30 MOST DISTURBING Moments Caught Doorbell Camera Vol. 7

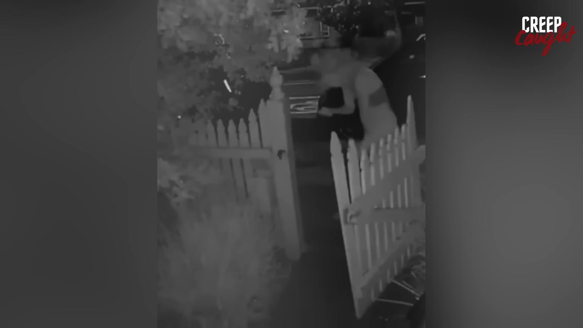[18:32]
In this story, a doorbell captures footage of a visitor acting strangely. The woman seems to move in a confusing manner, but it might be because the video is fast. Maybe she dropped something in the grass and is searching for it. She's barefoot, indicating she might be a neighbor or familiar with the place. Without more details, it's tough to know if she's a stranger to the homeowner. Hence, the footage gives an eerie feeling, leaving us wondering about the whole situation.
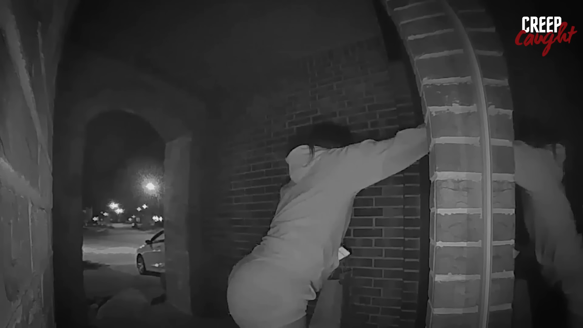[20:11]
Late at night, around 1:20 a.m., there was a knock at the door for a DoorDash delivery. However, the homeowner hadn't ordered anything, as she was fast asleep. It was only her and her nephew at home.
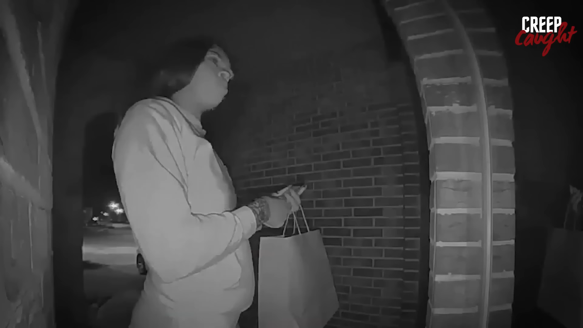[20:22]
The next morning, the homeowner noticed damage outside her house and recalled hearing a strange clinking sound during the night. Intrigued, she checked her doorbell and backyard cameras.
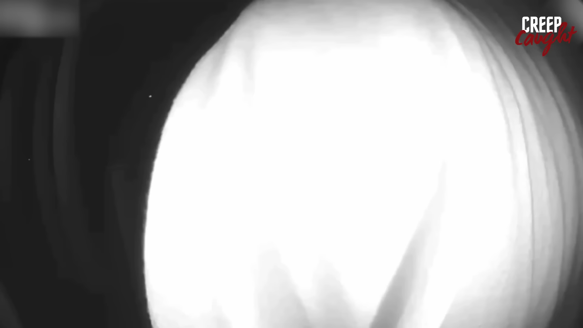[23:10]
but for some reason, she decides to abandon her mission and does not proceed any further.
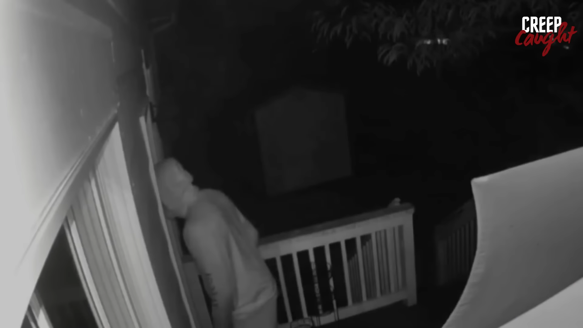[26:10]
A person is observed peering into the house by looking through one of its windows. Upon discovering the presence of a doorbell camera, the individual promptly decides to leave the area, making a swift departure.
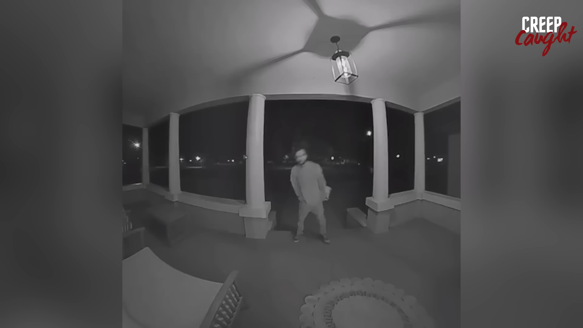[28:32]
In a troubling story shared by Caitlin D. Curtis, she recalls an unsettling meeting with a person at a park. 3 days later, the same individual appears at her doorstep at 3 a.m., causing distress.
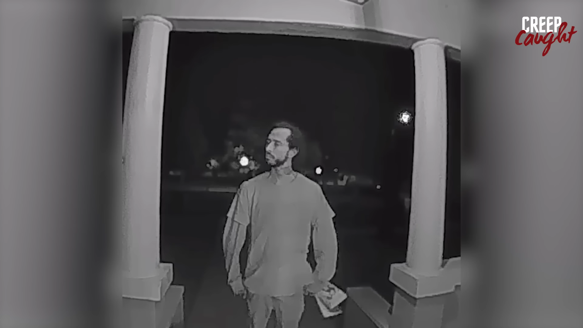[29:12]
With no response, he acts strangely in a rather bizarre video.
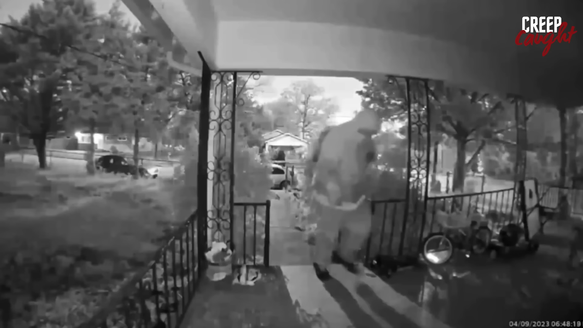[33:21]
He is attired in a hoodie and seen smoking a cigarette. Initially, he presses the doorbell.
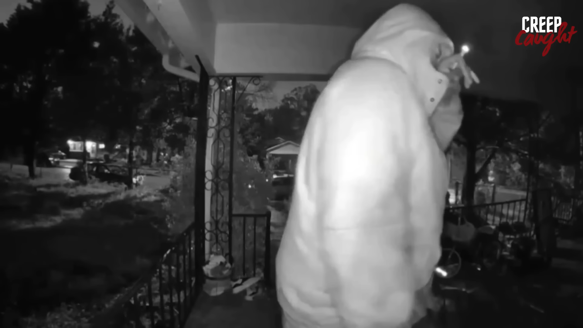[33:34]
Subsequently, he moves around the area near the door and eventually takes a seat on the porch.
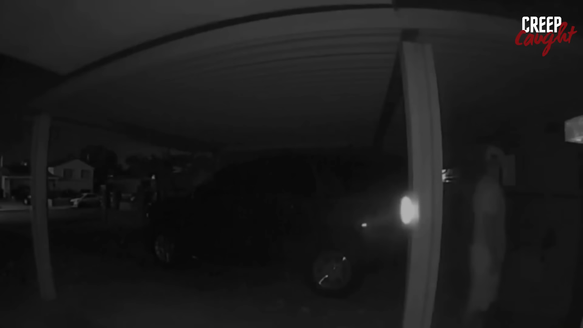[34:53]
This footage is from a doorbell camera and clearly shows an individual standing outside a house. Subsequently, the person proceeds to enter the house,
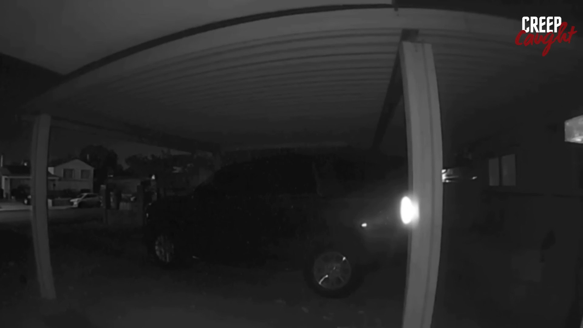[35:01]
successfully gaining unauthorized access without much difficulty. In the dead of night, a chilling doorbell footage captures a peculiar girl approaching their house.
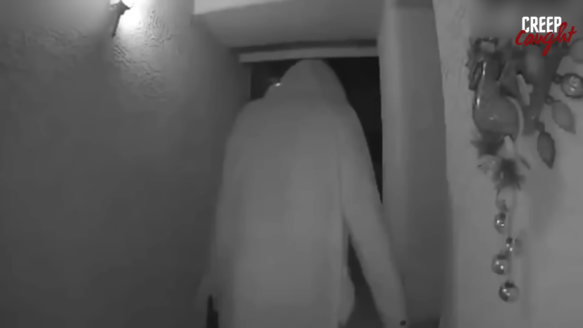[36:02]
Now, if you fear dogs, avert your eyes. In Kansas City, a man sneaks onto a woman's property, avoiding the camera's view. He tries to snatch the Ring camera but fails. Unbeknownst to him, the woman and her son are inside the house. The intruder, the woman's ex-boyfriend, returns later with a cloth to conceal the camera.
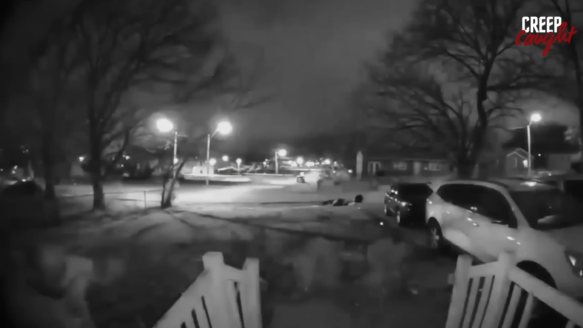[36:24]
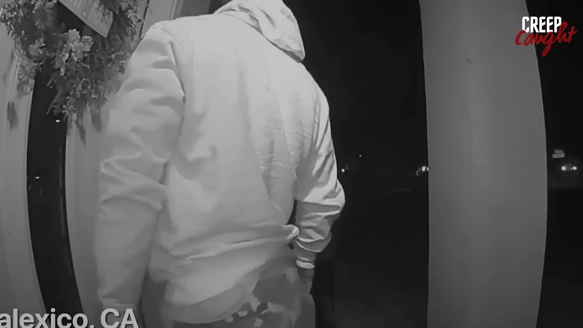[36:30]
A man tries to enter this house that doesn't belong to him. A woman's voice from the doorbell speaker startles him, freezing him in place. However, after a moment, he decides to walk away.
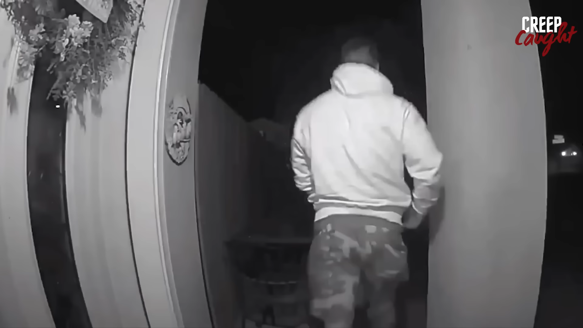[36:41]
The reason remains a mystery. Perhaps he got the wrong address, or maybe he harbored some sinister intentions.
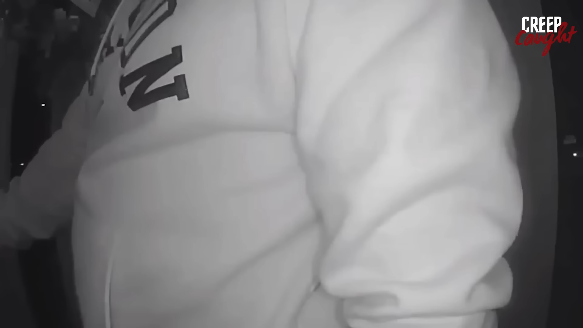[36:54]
Luckily, we'll never find out the truth behind his actions. And so, the curious incident of the unfamiliar helm remains an enigma, leaving everyone grateful that no harm was done.